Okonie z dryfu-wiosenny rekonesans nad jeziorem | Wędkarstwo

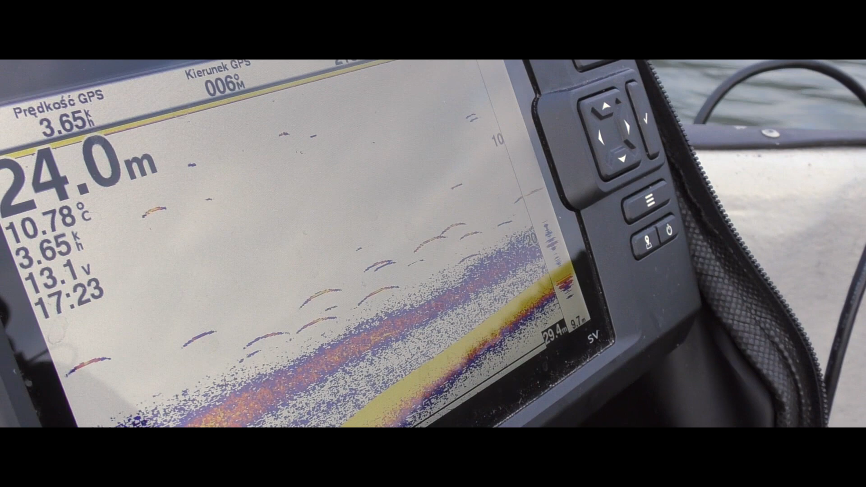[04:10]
On screen: depth 24.0 m, water 10.78°C
Zobacz. Albo cholera wie co to jest. Tak mi tak na siebie wydaje. Albo jakieś, no nie wiem co to nad tym termokliną stoi. Ale piękne, nie? Łuki. Jest sieja, sielawa może. Nie wiem, sielawa na pewno nie. Bo to nie jest, to jest tak porozbijane szeroko.
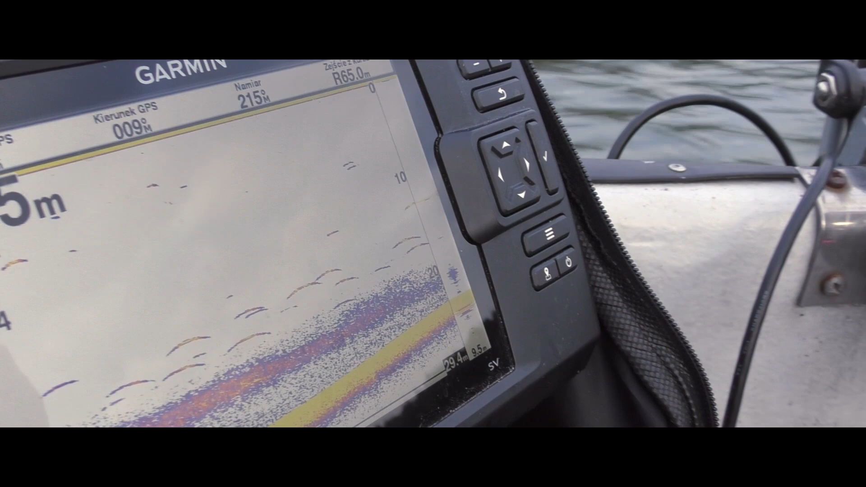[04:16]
To nie są małe ryby, nie? Jeszcze na 23 metrach.
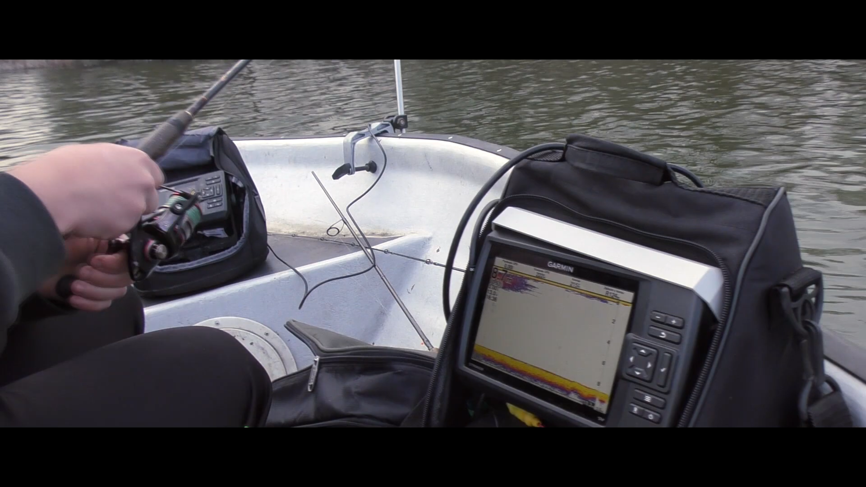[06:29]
Piąteczka DV tak? I siódemeczka SV. Nie ma zakłóceń. Nie zakłócają się raczej. Jak już są to naprawdę bardzo delikatne takie.
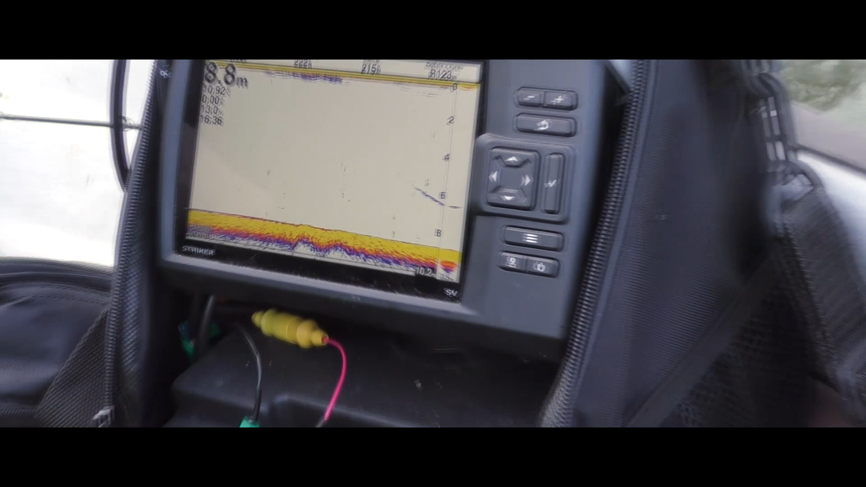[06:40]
Nie przeszkadzają. Tak spływa na dno. No widać jak schodzi okoń.
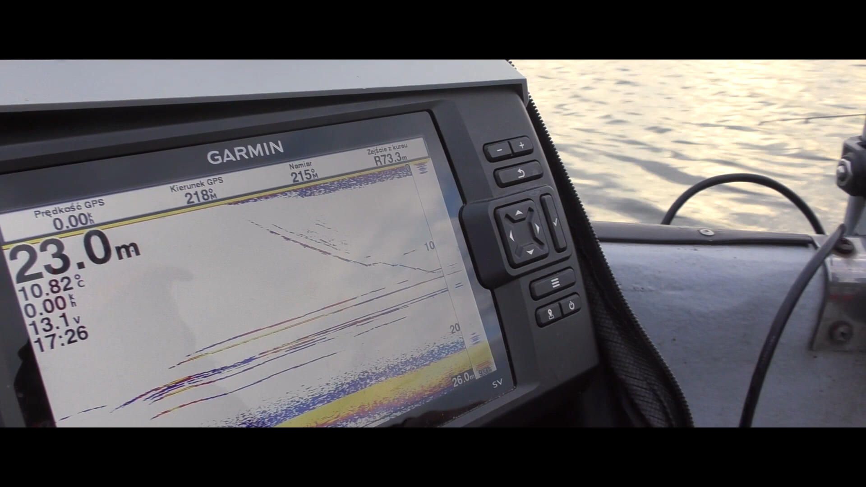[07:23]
On screen: depth 23.0 m, water 10.82°C
ale jeśli wiecie co to może być lub przypuszczacie to możecie napisać na dole w komentarzu, no przypuszczamy, że są to jakieś sieje, albo nawet z białorybu jakby coś było to byłoby to raczej zbite w ławicę, tak, byłoby to zbite w ławicę, a to jest porozbijane są w jakiejś odległości od siebie i no ciężko stwierdzić, ciężko.